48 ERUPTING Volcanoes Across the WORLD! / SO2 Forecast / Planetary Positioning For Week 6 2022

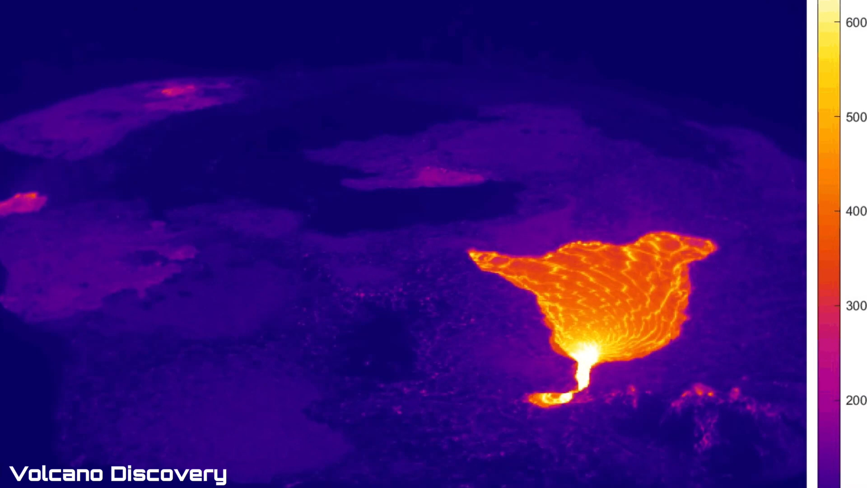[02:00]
Showing the lava pool pretty active. And as well, filling up with more lava.